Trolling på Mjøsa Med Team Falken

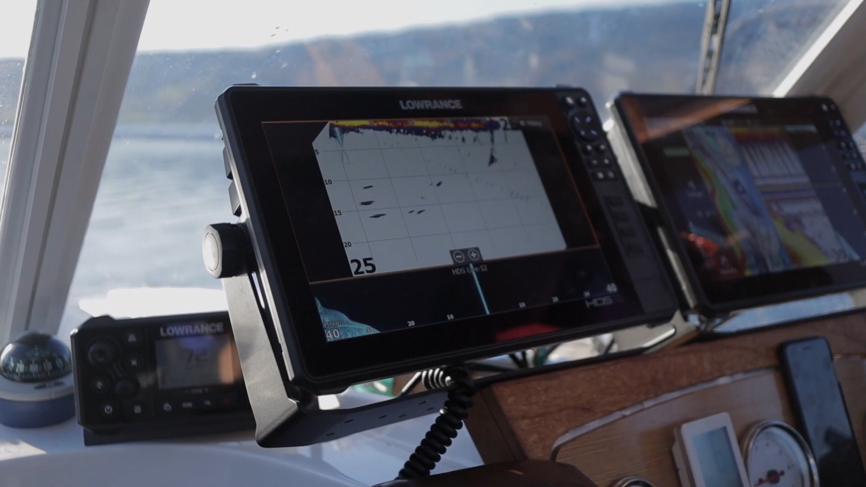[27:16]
enten for at de svømmer motsatt vei, eller for at du kjører fortere inn hjem, eller at de blir
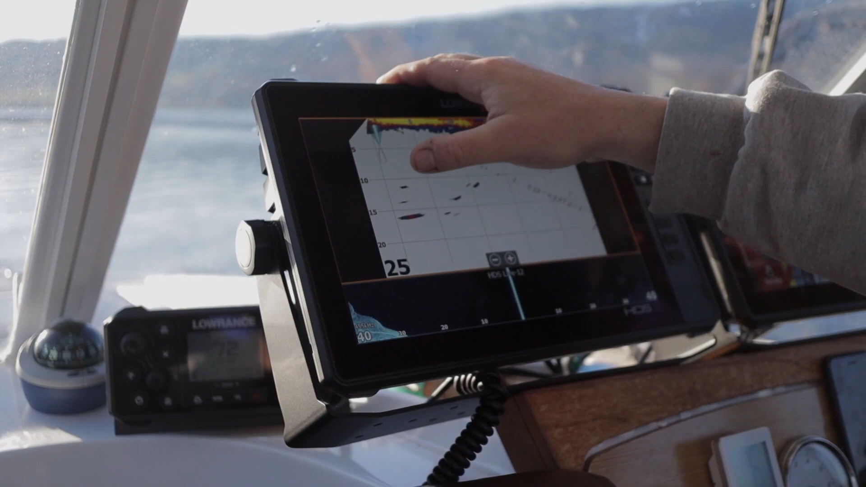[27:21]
interessert i at de rett og slett merker vibrasjon, bevegelse i vannet og oppsøker. Her står det en fisk, kommer en fisk under.
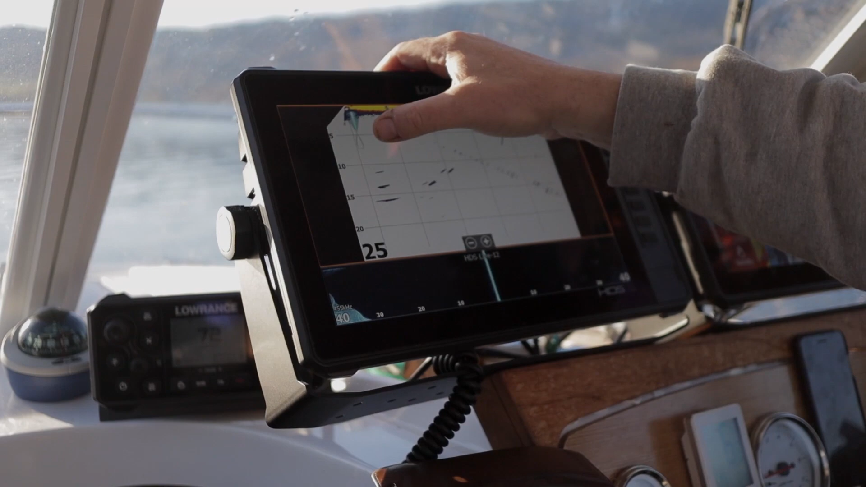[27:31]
Langt de fleste fiskene kommer gjennom bildet, går bak til bete.
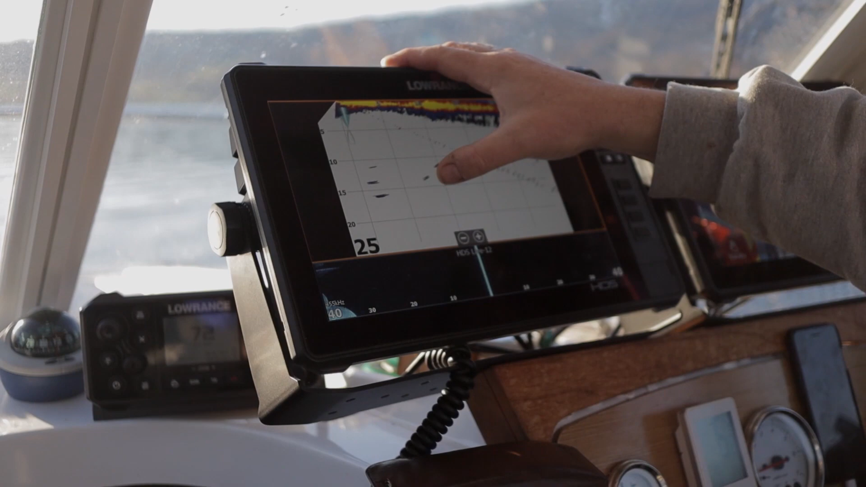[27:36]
De som er interessert, de vil snu og gå fram igjen til bete. Kanskje de bare er å sjekke, kanskje de er nysgjerrig. Eller i beste fall så er de sulten og tar bete vårt. I stedet så hadde vi et hugg på den nederste.
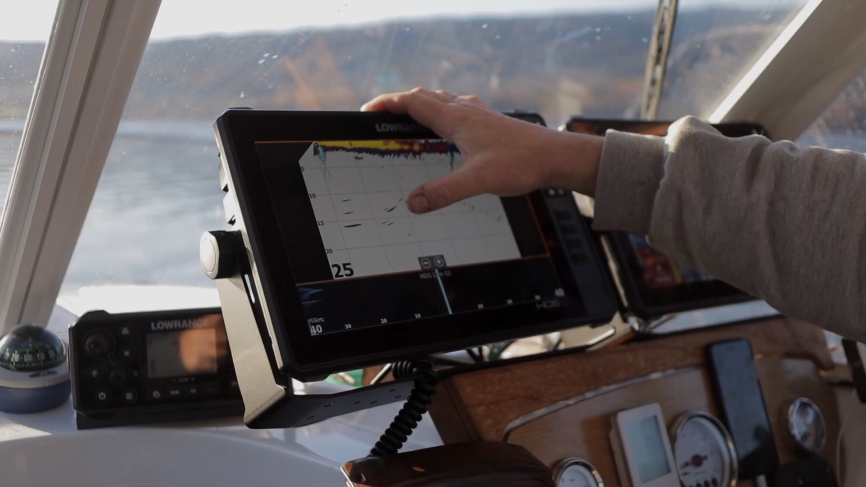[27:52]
Som dessverre ikke satt.
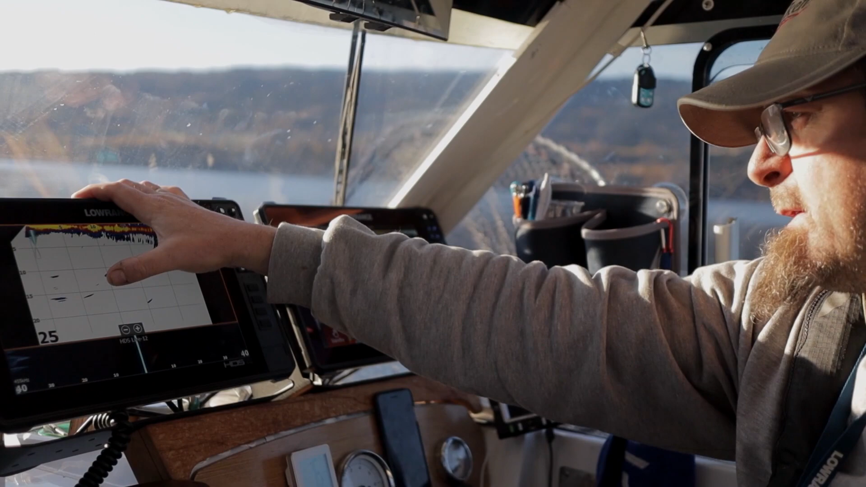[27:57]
Sånn er det. Kan ikke få alle.
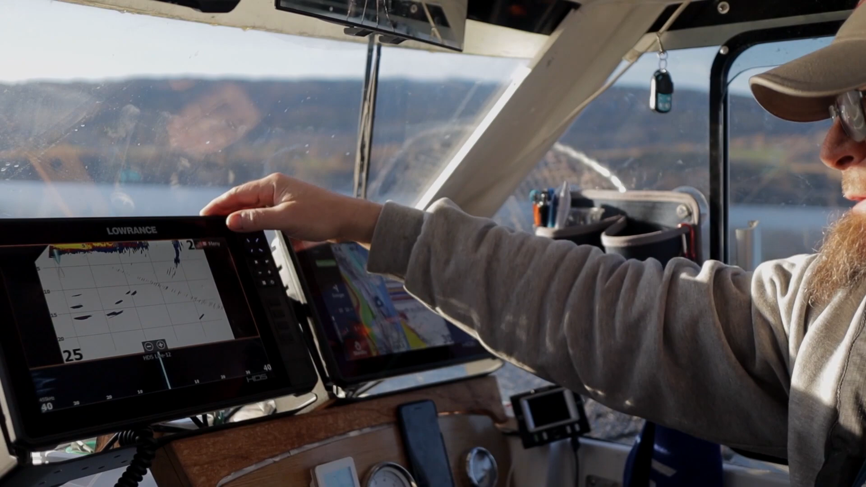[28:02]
Så har jeg en liten stripe under her.
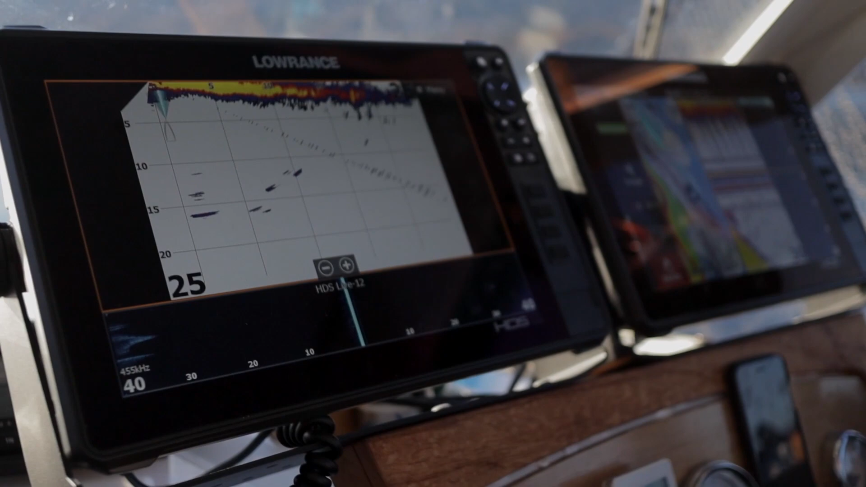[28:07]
Det er sidescan.
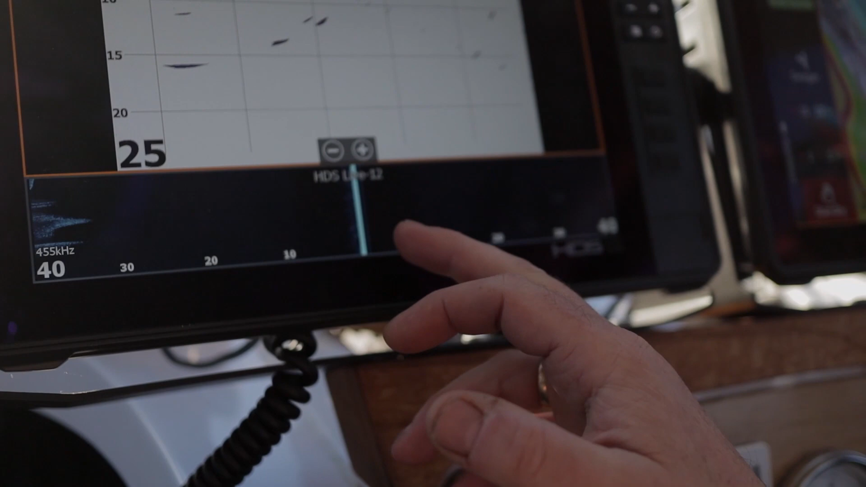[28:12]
Den sidescan har jeg satt opp til å se 40 meter på babordsiden av båten.
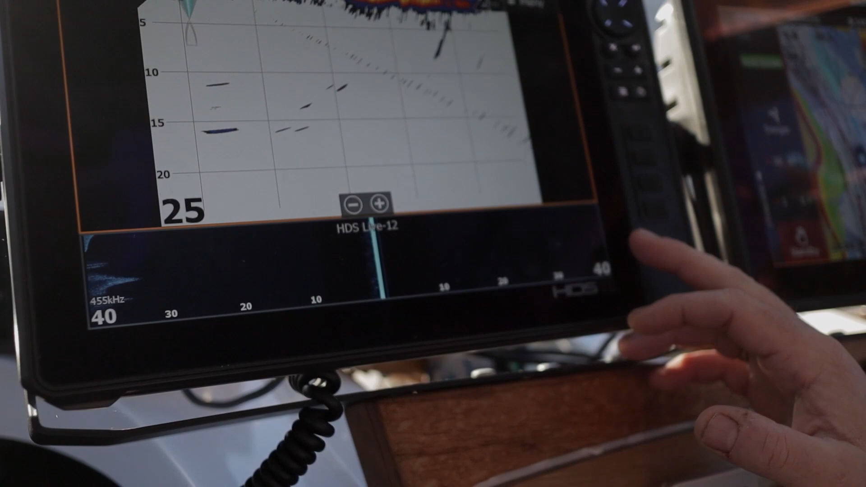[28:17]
Og 40 meter på styrbordsiden. Men det er ikke bare at den ser 40 meter. Den ser...
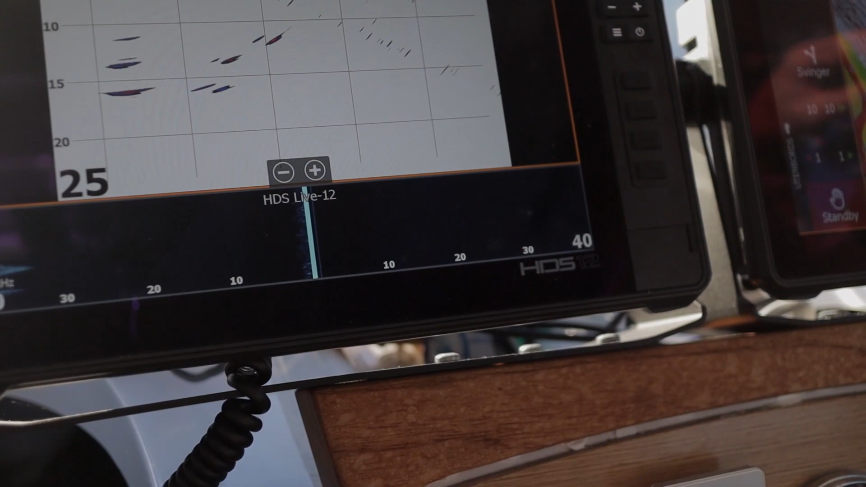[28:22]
tar utgangspunkt i den tusjen her og ser at båten er i midten,
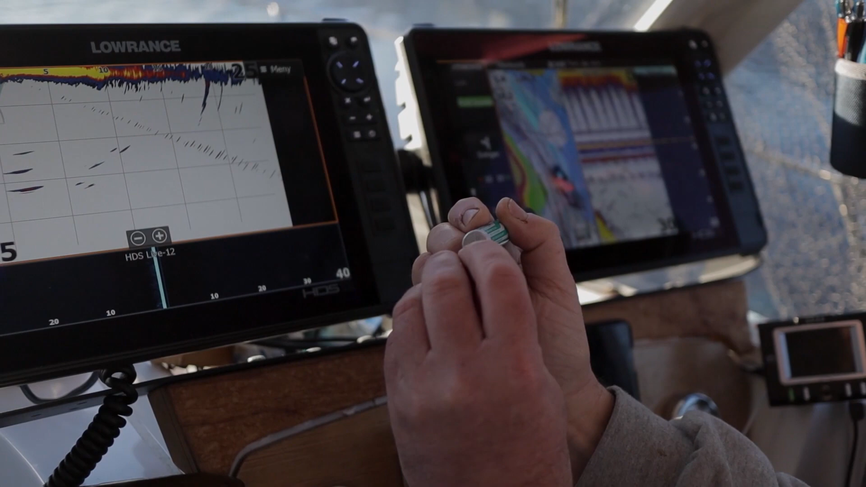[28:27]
så ser den 40 meter ned og 40 meter hele veien.
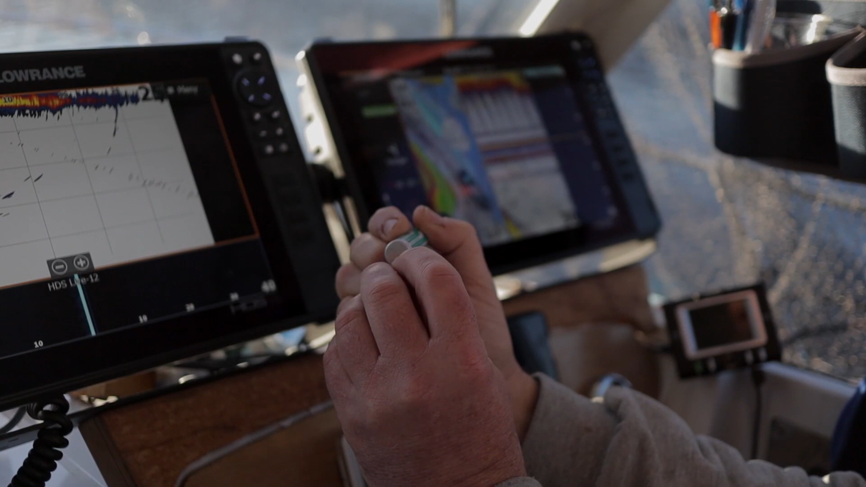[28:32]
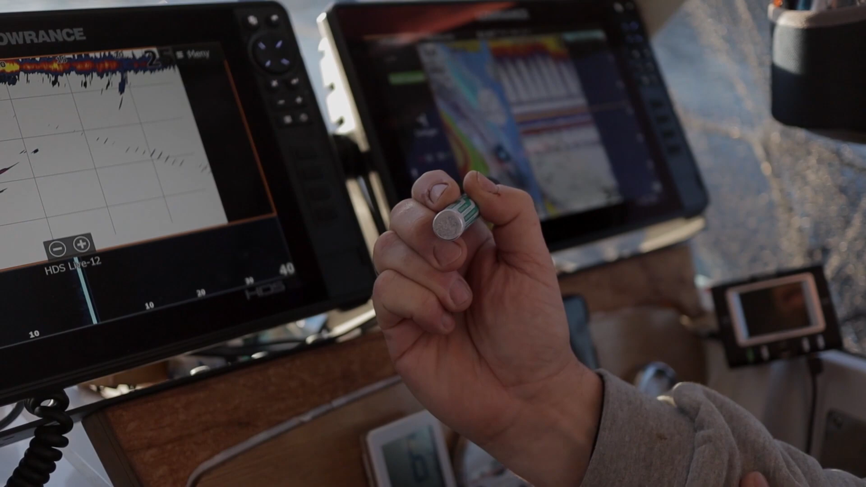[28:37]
Hvordan kan du bruke den informasjonen og vite at en fisk for eksempel er sånn som den stimen som står der på der?
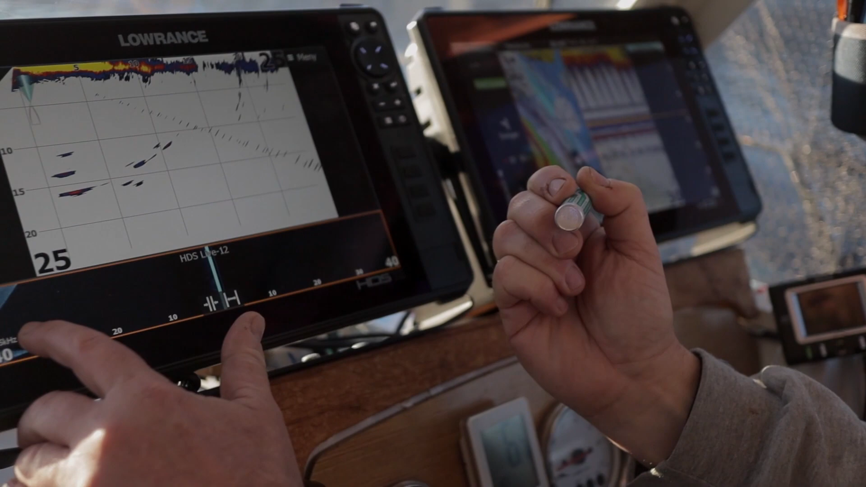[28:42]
Den står da 40 meter fra oss.
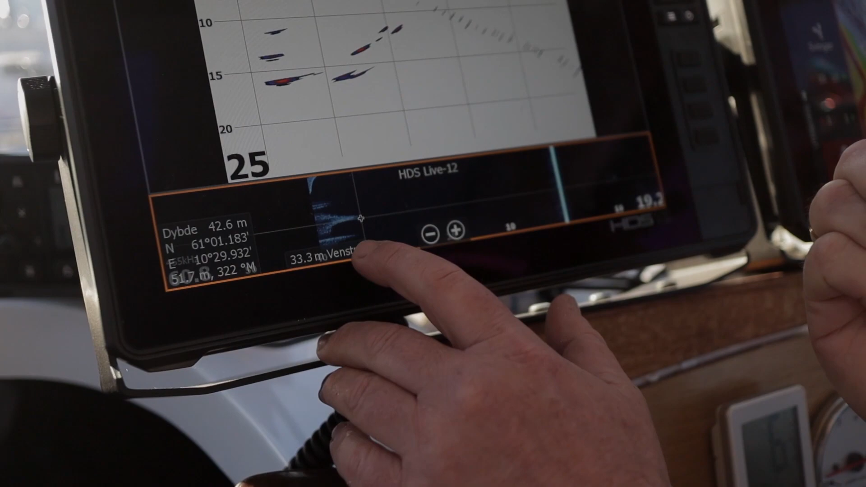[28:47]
On screen: depth 42.6 m
Hvordan kan du bruke den informasjonen?
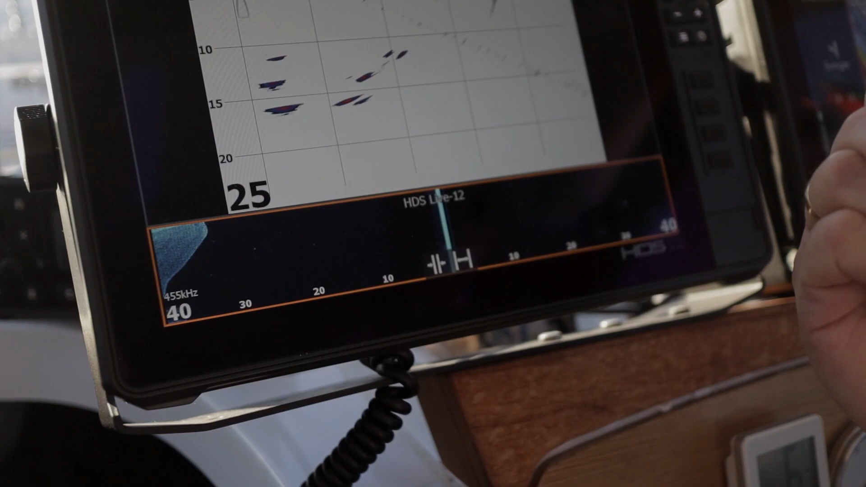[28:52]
Jo, det er jo sånn at
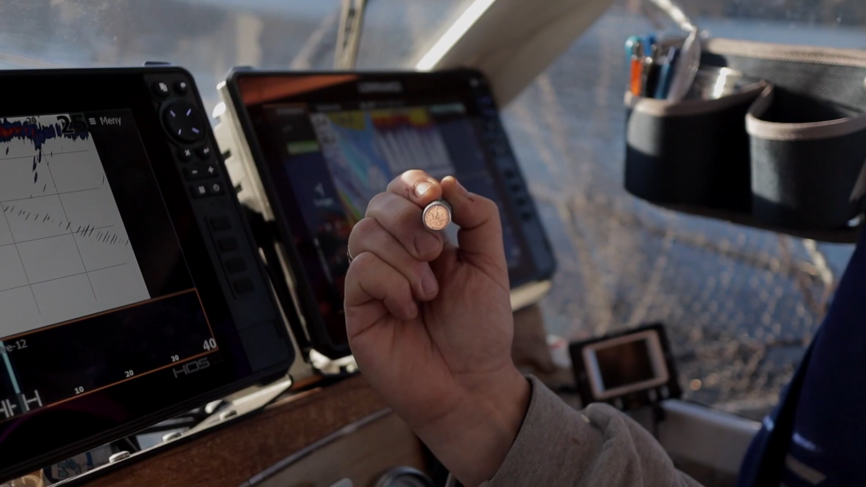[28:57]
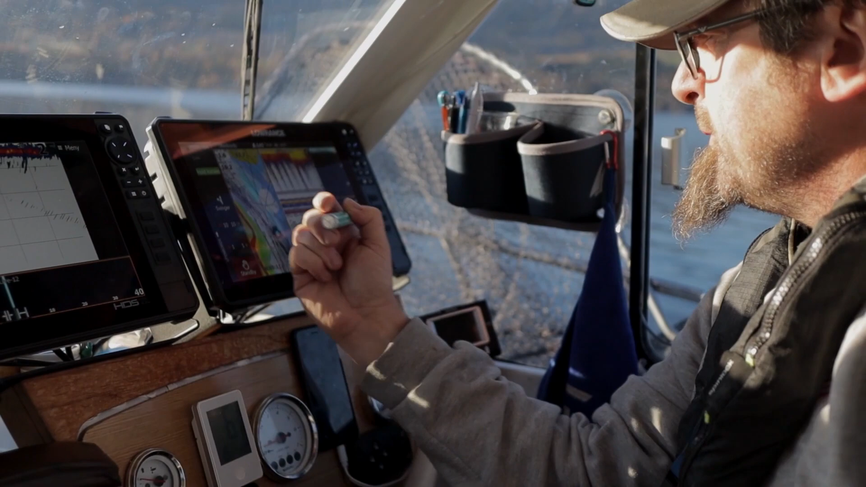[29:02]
kona på toden vil jo dekke en del av den biten. Det vil si at hvis du får se en fisk på sidescan og på toden samtidig,